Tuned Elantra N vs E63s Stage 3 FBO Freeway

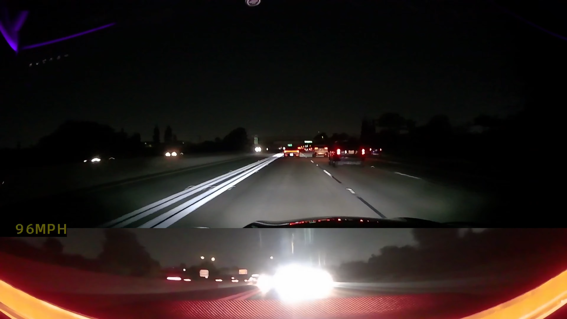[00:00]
I wish I'd change the camera man hours, planning to do it in like 20 minutes when I get to my destination But This is one of those Elantra N's and it's fast as fuck But he's not fast enough boys